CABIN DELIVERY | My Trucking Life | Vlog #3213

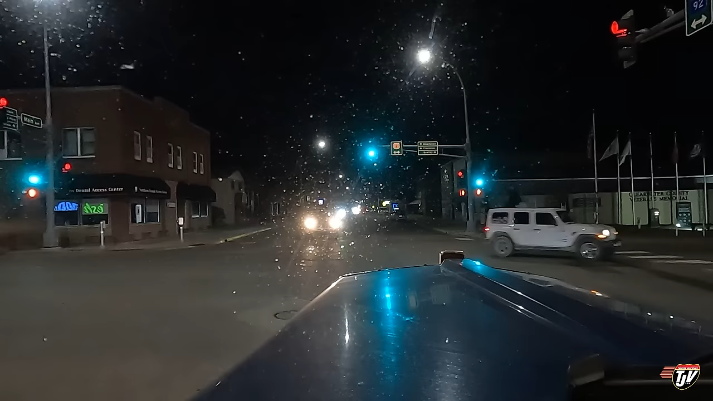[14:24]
$50 or so, $40 to $50 by going around to Grand Forks, but I just decided, you know what, today, not every day, but today I'm willing to sacrifice that so that I can get home a little sooner. Continue on this road for 48 kilometers.
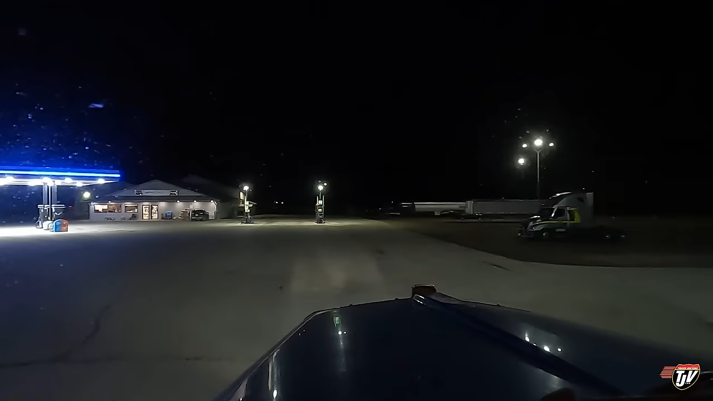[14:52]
Okay, we're here in Thief River Falls. This is Northdale truck stop, I believe that's what they call it. Or did they change the name of it? There's a new name on the...
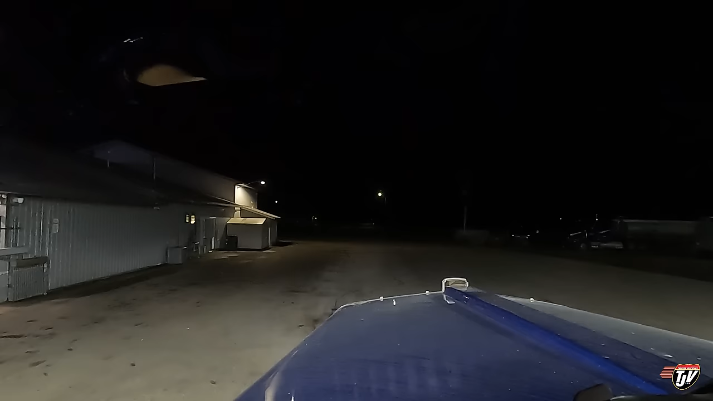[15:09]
I'm not sure what they call this place anymore, but Thief River Falls. We'll grab some fuel. We're coming up to the Manitoba, Canadian side. It's a non-commercial crossing. I already explained this to you earlier. But my trailer's empty, so they're open till 10, and it is quarter after 9. They should still be there. I think the American side closes at 6. The Canadian side is open till 10 for some reason.
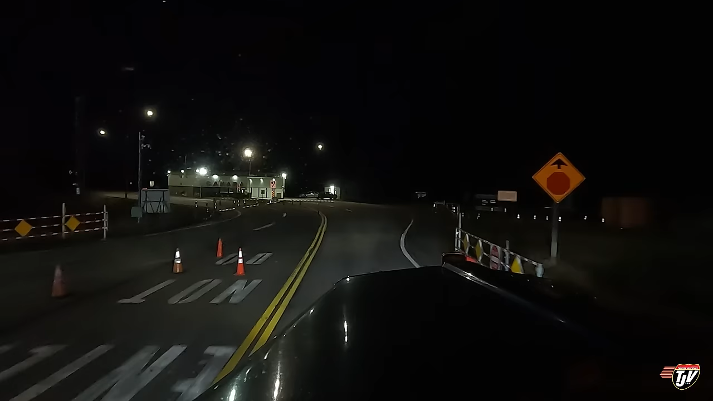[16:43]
I gotta park on the side here and go walk in.